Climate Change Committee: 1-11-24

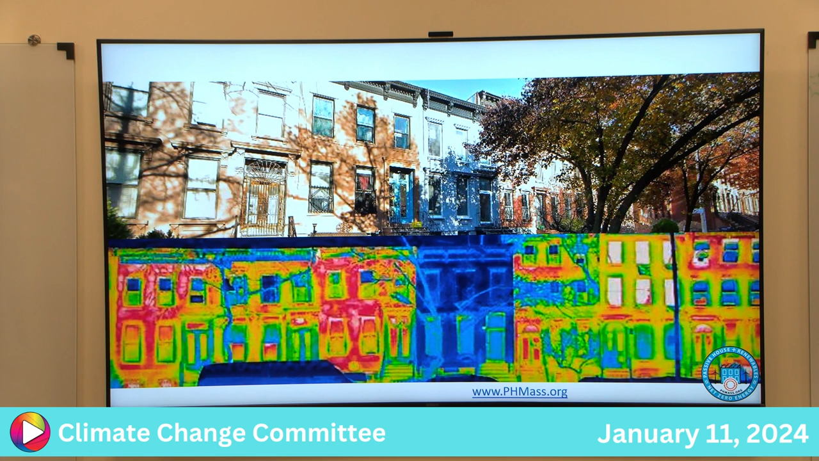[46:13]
Sorry, these are the ones leaking heat. That's the one that's not. So it kind of relates to these. So as I said, it's scaling fast for multifamily buildings.